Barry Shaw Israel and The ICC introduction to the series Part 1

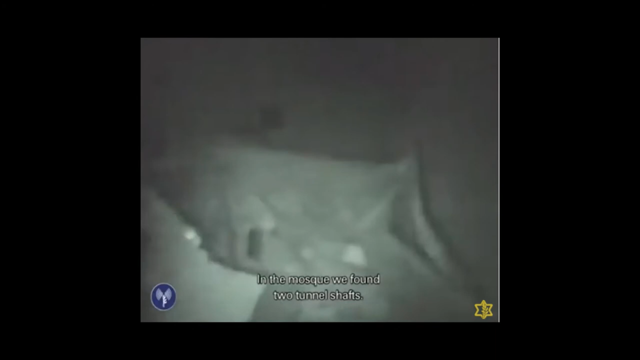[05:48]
בתוך המסגד מצאו שני פתחי פירים, אחד חשוד כהגנתי ואחד חשוד כהתקפי.
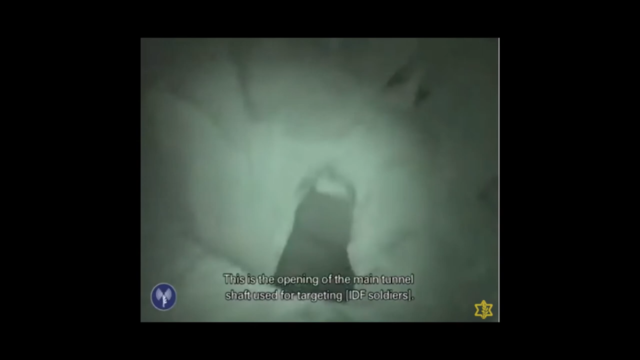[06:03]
זה פתח הפיר הראשי, ההתקפי, שכנראה המסילה שלו מובילה לשטח המדינה.
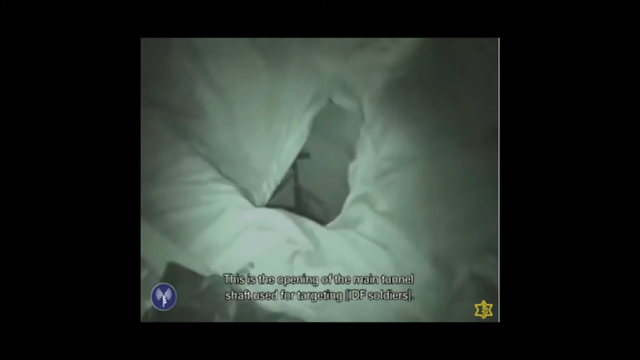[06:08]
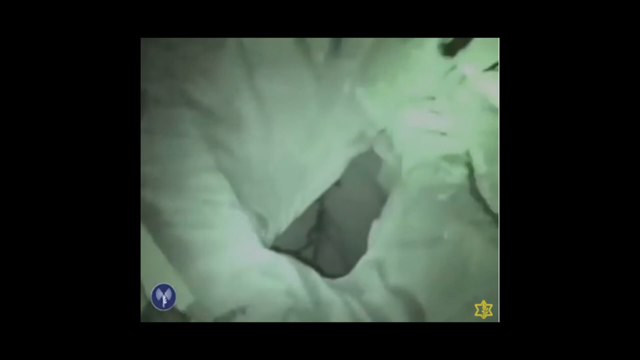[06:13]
כאן יש פתח פיר שמכוסה על ידי דלת.
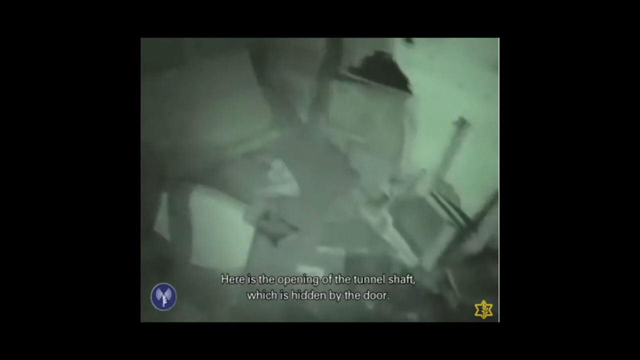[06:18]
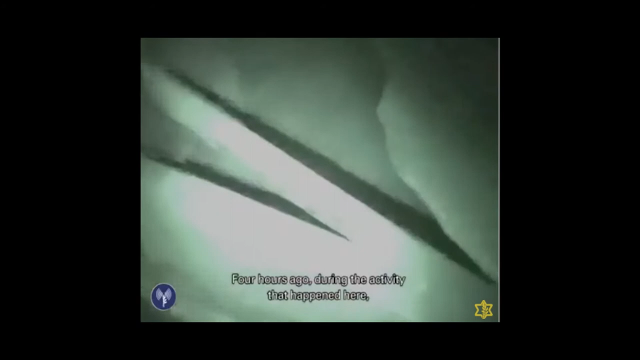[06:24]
לפני כארבע שעות בלחימה שהייתה כאן, מחבלים ברחו דרך הפיר ההגנתי הזה,
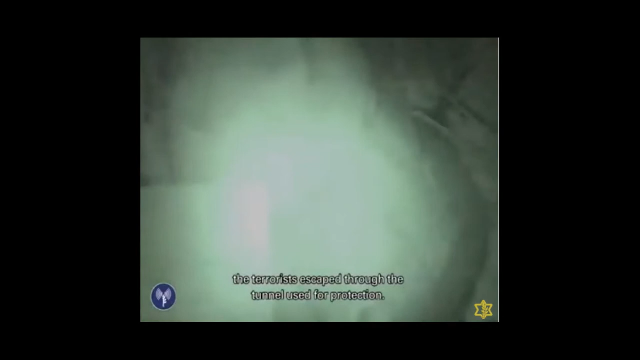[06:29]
כנראה שפתח היציאה שלו בהמשך השכונה.